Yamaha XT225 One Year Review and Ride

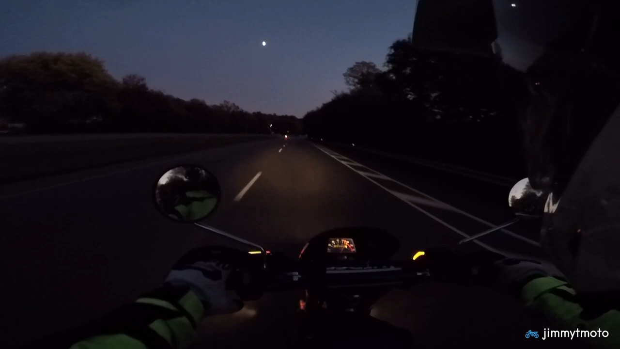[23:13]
And that's about it for another dual spore ride here in the Midwest. The sun is setting. We managed to get in another total of 80 miles or so tonight after work. That's when I love to ride the most. Love to catch those sunsets.